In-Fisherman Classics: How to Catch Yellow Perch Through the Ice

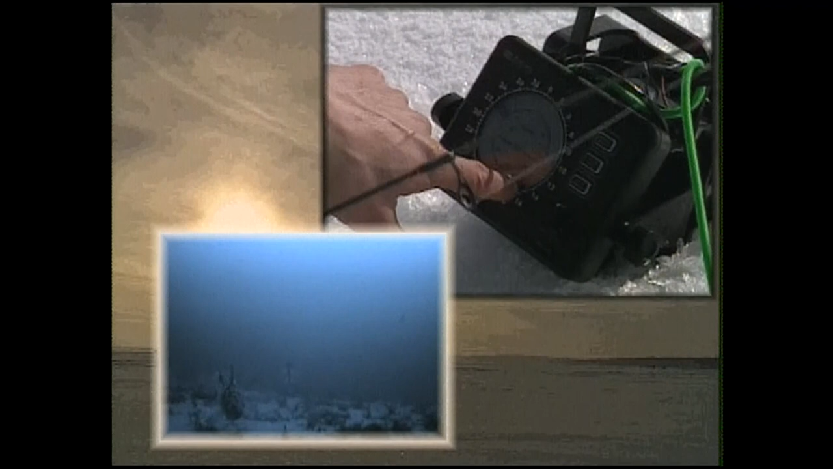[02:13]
right there see if I can get him to go it's a little bit better sportier one